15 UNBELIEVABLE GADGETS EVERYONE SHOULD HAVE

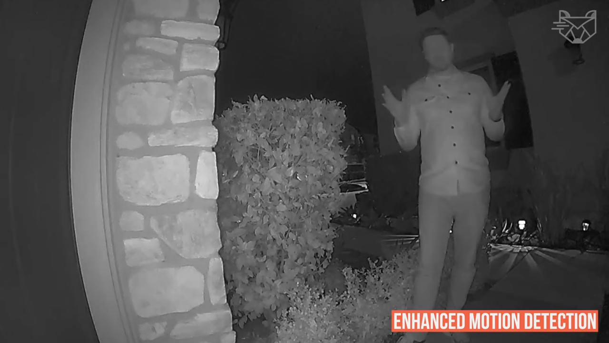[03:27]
With it you immediately get enhanced motion detection, audio privacy zones and dual band 2.4 or 5 gigahertz Wi-Fi connectivity.